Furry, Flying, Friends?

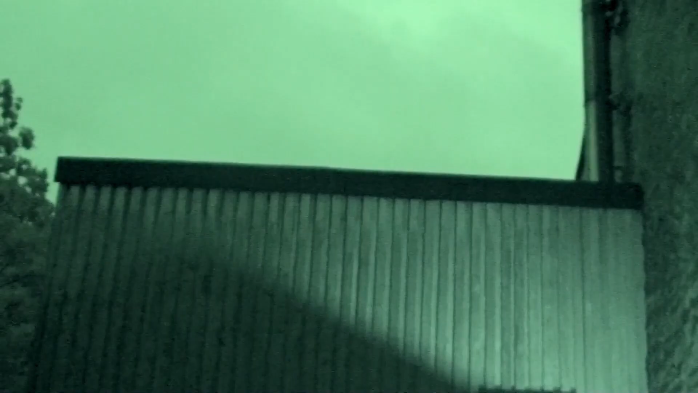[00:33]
We also do quite a lot of monitoring for the National Bat Monitoring Programme and sometimes that's as simple as
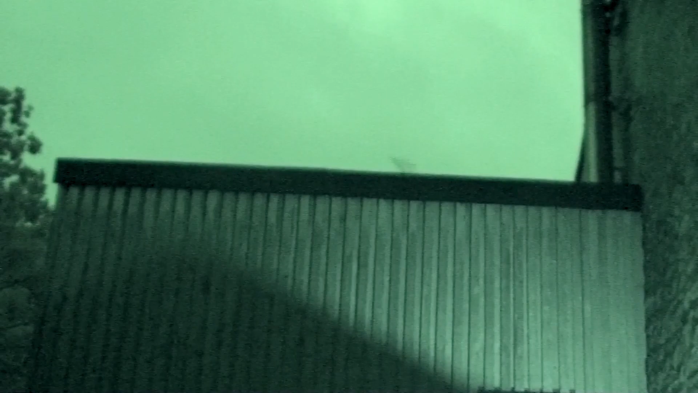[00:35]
standing outside a building counting the bats as they emerge in the evening to eat their food.